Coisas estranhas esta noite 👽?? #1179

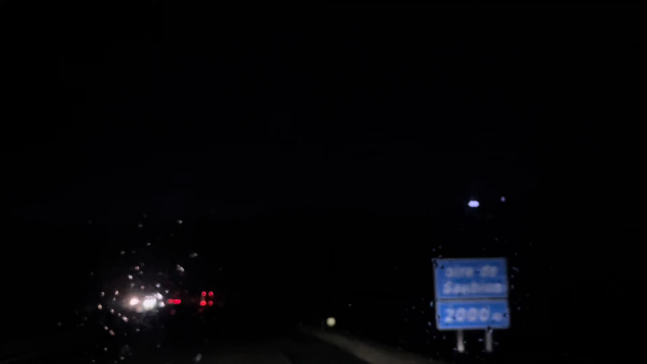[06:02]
quando é trovão tu vês aquele risco a cortar o céu certo sim sim sim mas tu não estás a ver o risco a cortar o céu só vês o clarão no meio da das nuvens é isto também é isto eu nunca tinha visto agora não dá para ver muito bem porque estou a apanhar aqui a
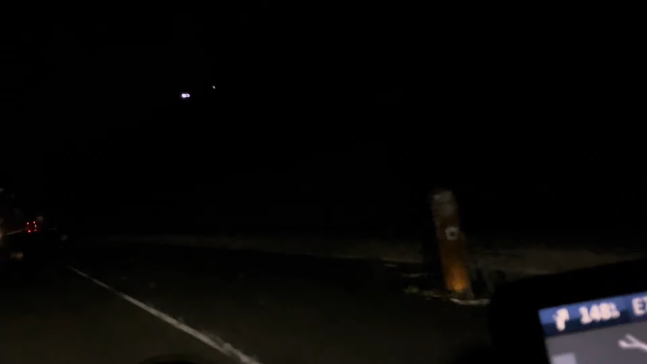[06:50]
mas é que não paga é que é uma festa será que é uma festa é que é para achar uma festa lá em cima e não nos convidaram já viste tanto? às cinco da manhã é uma festa ali vai casados é um oito para caralho porque eu já andei e não me aproximo aquilo é na banda de cima das nuvens aquilo deve ser ou relâmpagos ou os caralhos olha lá putz está muito alto olha
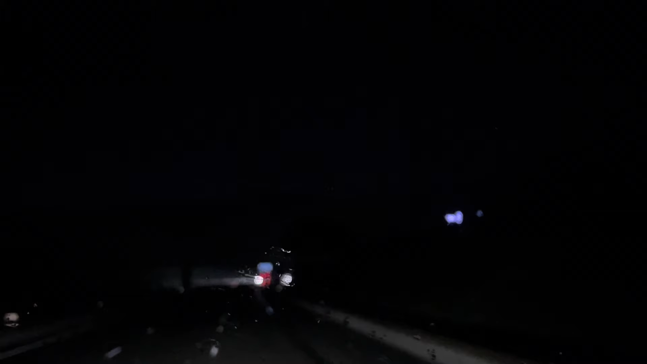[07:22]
e dá para ver bem na câmara só para explicar olha agora parece que está a se afastar as claridades estou-me a aproximar e parece que os caralhos estão a ficar mais longe